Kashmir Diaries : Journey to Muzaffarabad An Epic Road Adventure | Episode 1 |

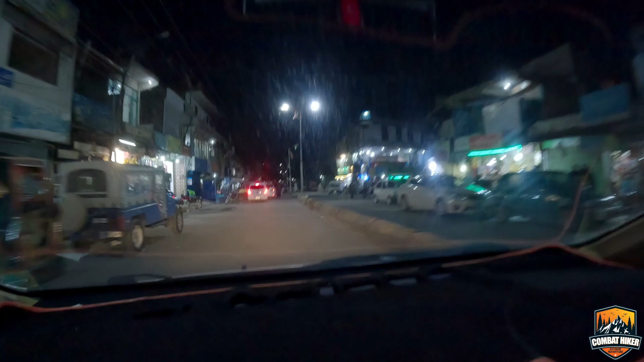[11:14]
थोड़ा बाजार बुजुर्ग आया बीच में, और अभी भी तकरीबन 19 किलोमीटर आया यहाँ से ना।
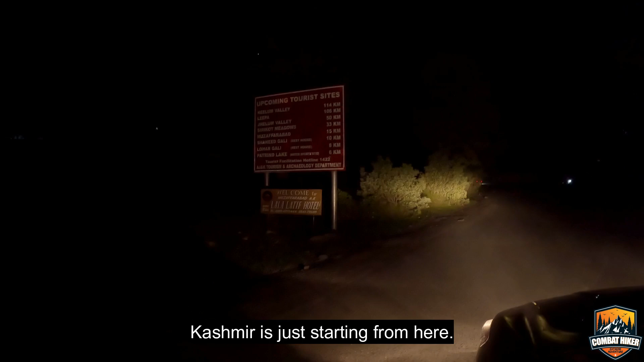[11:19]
यहाँ से बस कश्मीर शुरू हो रहा है, इन्होंने ये बताया है कि नीलम वैली, लिपा वैली, झेलम वैली, सिरीकोट, मुजफ्फराबाद,
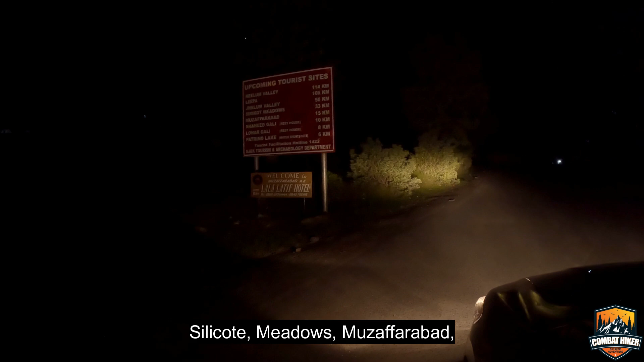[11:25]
शहीद गली, लोहार गली और पतरिंद लेक वाटर स्पोर्ट्स साइड।
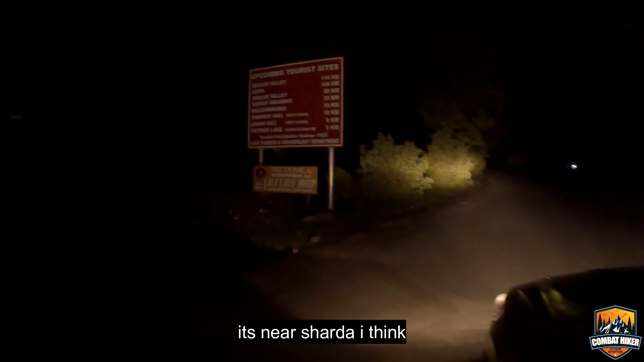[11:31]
ये मेरे शारदा के पास है, नहीं नहीं ये इधर पास ही आया, 6 किलोमीटर है। ये मेरा फाइनल पोजिशन है गड़ी अभी बुल्ला से टुवर्ड्स मुजफ्फराबाद, 9 किलोमीटर रह गया है।
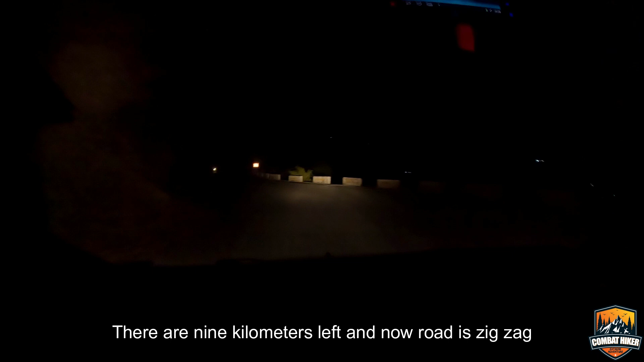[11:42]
और अब ये भूल भुलैया गोलमोल रोड है, ये जो ऊपर चढ़ रहे हैं, ये है जी व्यू कहाँ का, मुजफ्फराबाद का।
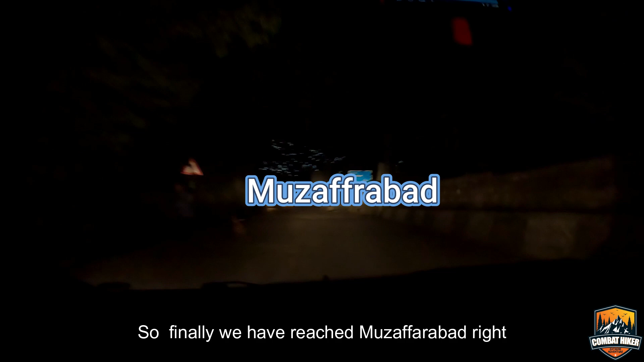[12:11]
तो जी फाइनली हम पहुँच गए हैं मुजफ्फराबाद, और मुजफ्फराबाद अच्छा यहाँ से राइट दे रहा है अभी, क्यों
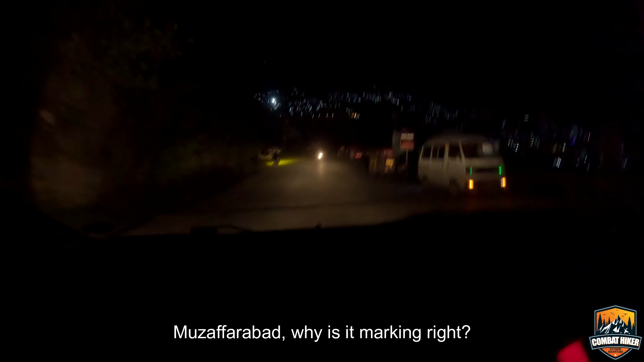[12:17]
नहीं नहीं सही दे रहा है, सही दे रहा, राइट ही होना है आपने, राइट हो जाओ।
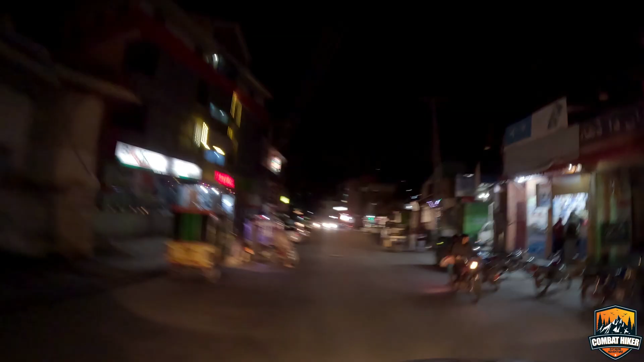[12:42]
फाइनली मुजफ्फराबाद हम आ गए, इधर एक पाकिस्तान, इस्लामाबाद से 3.5 घंटे लगे हैं मुजफ्फराबाद आने में,
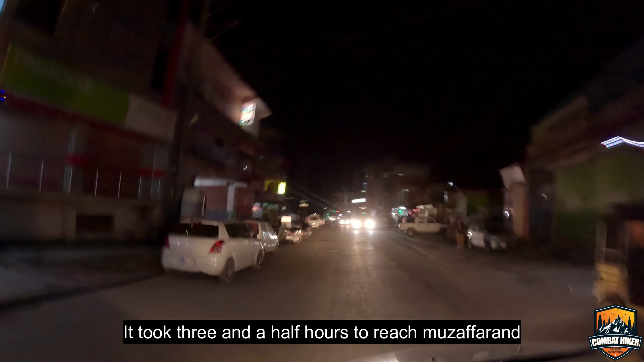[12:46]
और ये काफ़ी अच्छा टूर था, कोई इतना इशू नहीं है।
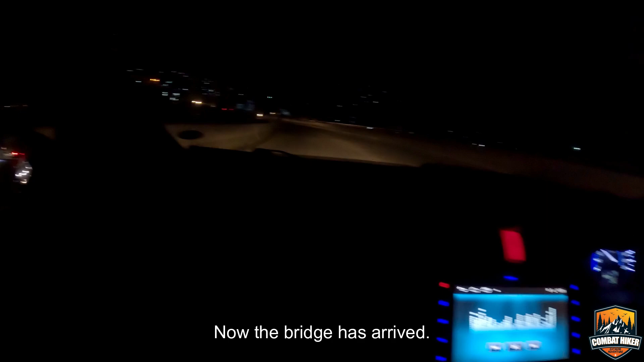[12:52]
अब ये ब्रिज आ गया,
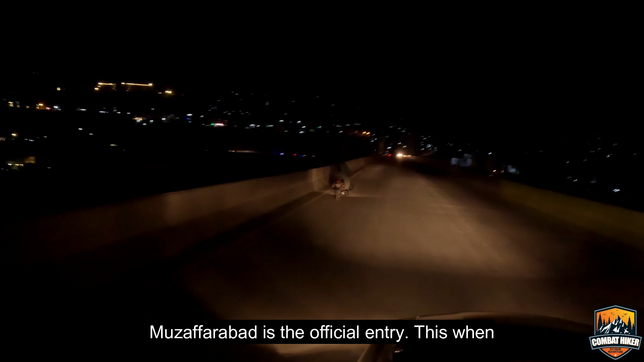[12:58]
ले जी मुजफ्फराबाद की ऑफिशियल एंट्री है ये जब ब्रिज आया ना आपको पता लग गया था ये मुजफ्फराबाद में आ गए हम।
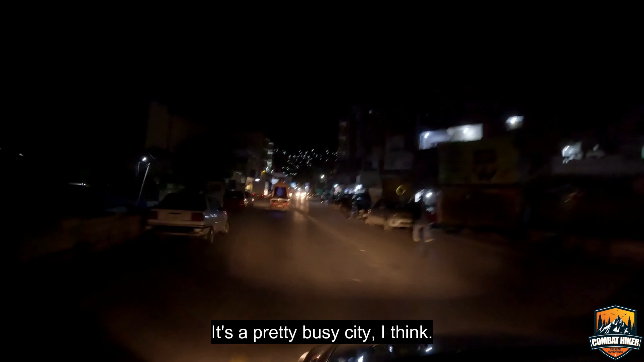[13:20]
अच्छा काफ़ी कंजस्टेड सा शहर है मेरे ख्याल से, है ना, ठीक ठाक रौनक है भाई और आबादी है और ठीक ठाक डेवलप्ड है और राहत बेकर्स भी है भी, क्या बात है।
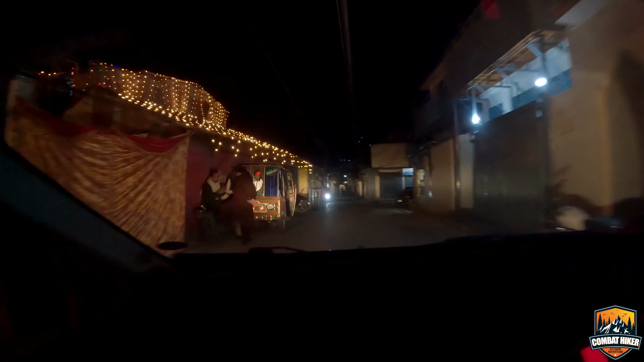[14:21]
अच्छा ये मज़ा आ गया अभी मुजफ्फराबाद जैसे शहर में आके,
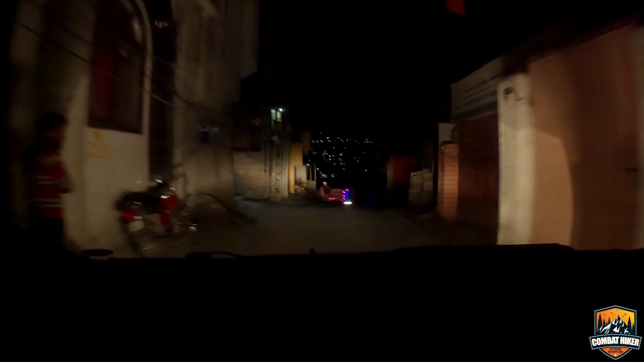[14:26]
जहाँ से उधर बालाकोट से आते हुए जो राइट
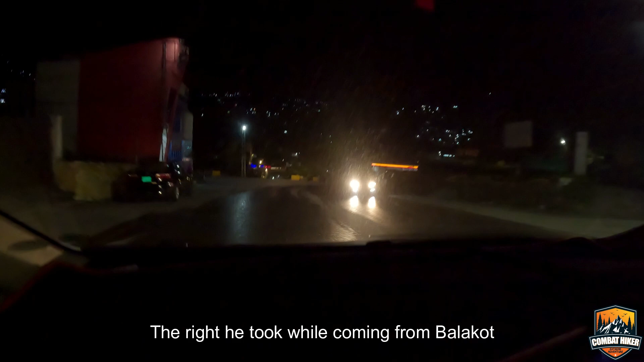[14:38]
ले लिया वो राइट ना लेते सीधा आ जाते हैं ना तो शायद नीलम व्यू के पास ही हम लैंड होते हैं यार,
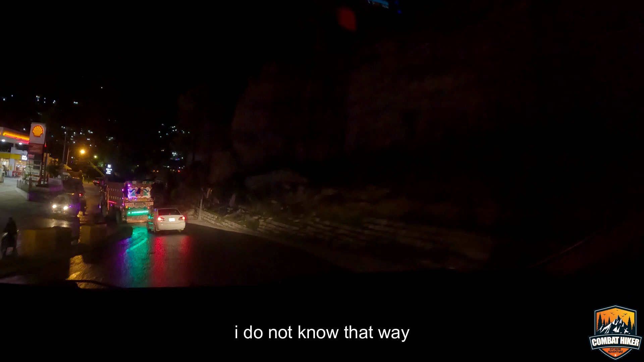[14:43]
उसका नहीं पता ना कहाँ से, ये सामने है कोई, हाँ चल ना मैं बता रहा हूँ, आ गया वो नीलम व्यू एंट्रेंस, वो नीलम व्यू होटल।